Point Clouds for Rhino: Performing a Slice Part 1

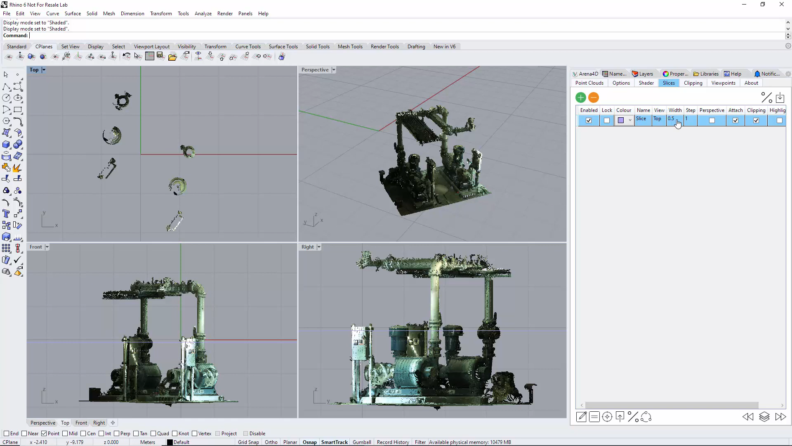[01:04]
top so that represents whatever you've named these so in this instance it's top. I'm working in meters here and as you can see here I have a width option of 0.5 now if I zoom in here it chooses colors at random I'm going to choose a color that's more visible and this solid line represents the center of the slice and the dashed lines either side in this instance represents half a meter now if you were working in millimeters in your document and you copied what I'm doing here in this video this 0.5 would be half a millimeter so barely
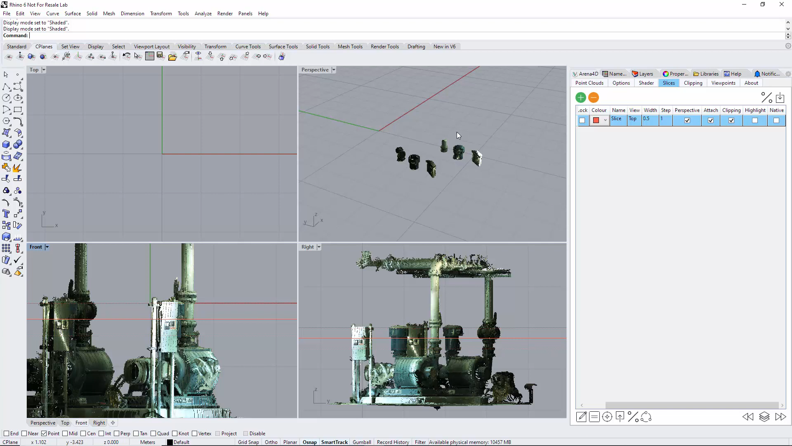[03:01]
if you imagine if you want to clip in is where you select areas at a point cloud which you may wish to turn off and on save those selections so you can do that that's in another video but the clipping means your selections are respecting the slice highlight again very useful we turn perspective off it actually shows us in the perspective view where we are where we are there just
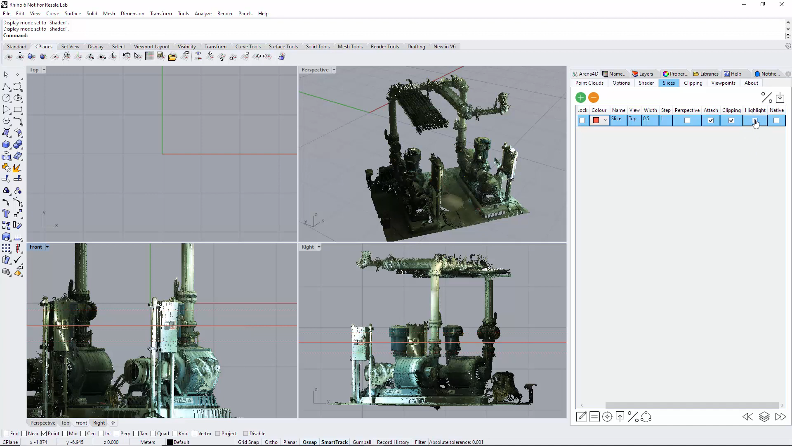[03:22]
turn it off a second and native means the slice will also you know cut through rhino objects which I'll demonstrate later on so what I'm going to do here is demonstrate the the attach option so if you can see here I'm kind of my elevation is roughly halfway up this pump here okay so attach is turned on so what that means is when we do
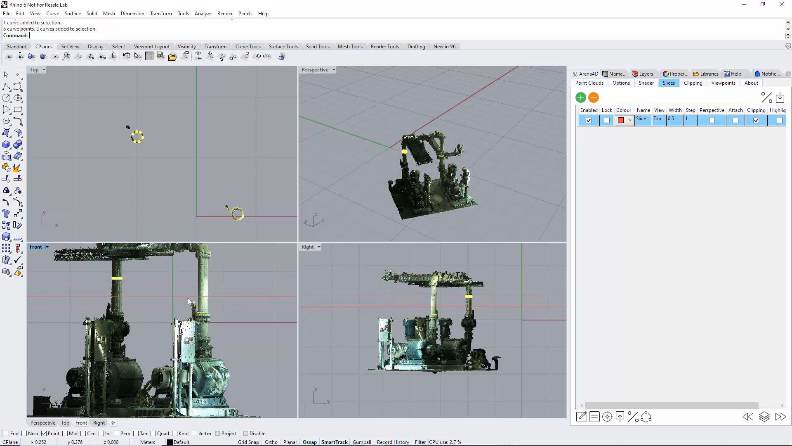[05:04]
where I moved the slice to so what I'm going to do is turn off attach attach is unselected move the slice between the two on this elevation so between these two slices I'm just going to unselect those for a second and I'm going to start drawing number polyline here and as you can see you can see it here already the polyline is actually drawing where the slice was before I clicked unselected the attach so the slice now is not being respected
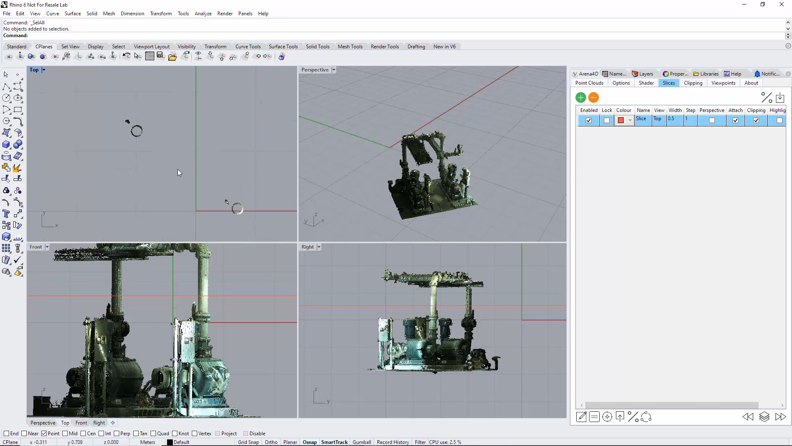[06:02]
so that's the the attach I'm just going to remove these drawings here so native so what I'll do is if I add
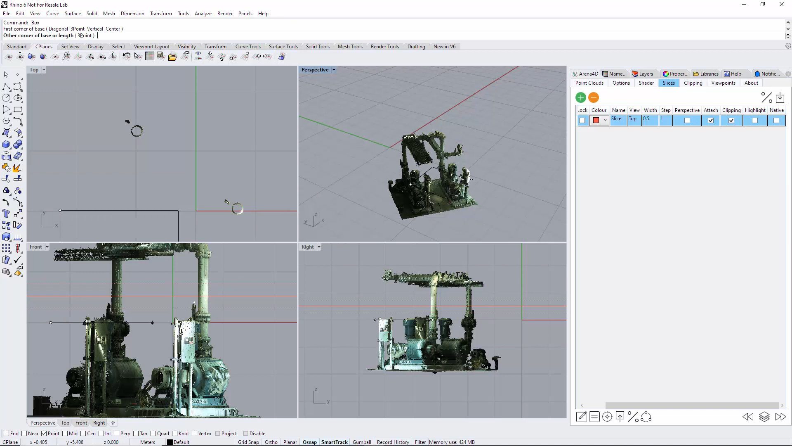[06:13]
if I add a cube here let's move it over the point cloud there we go so here's here's a cube so if I now turn native
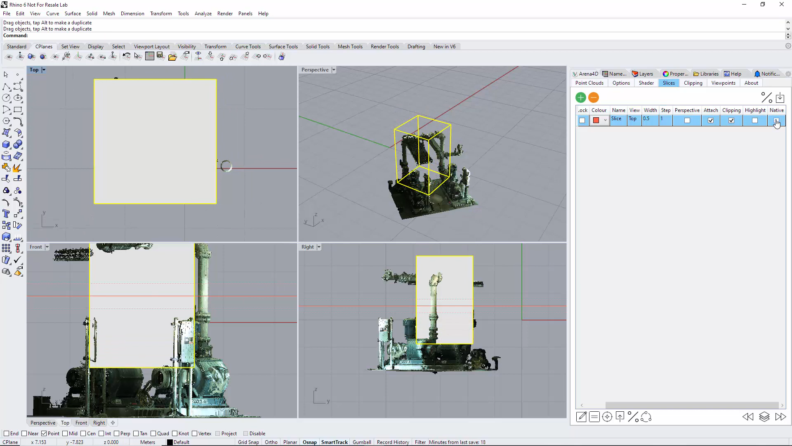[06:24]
on you can see that the slice as I let me just shake this on if I put perspective on as well you can now see that the slice is actually
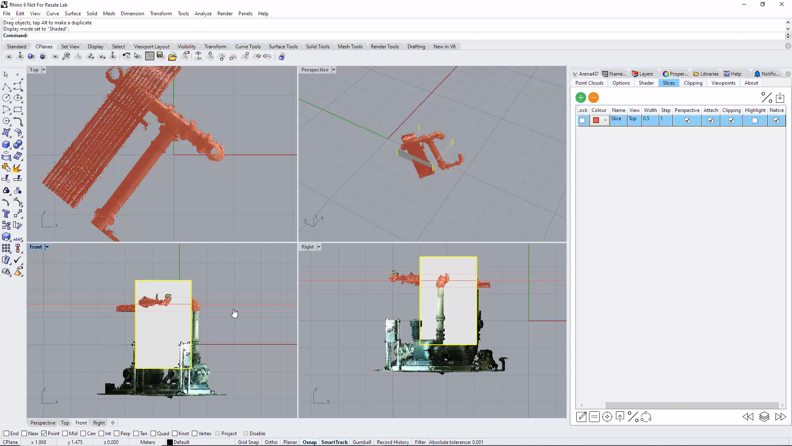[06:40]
slicing through the native Rhino object obviously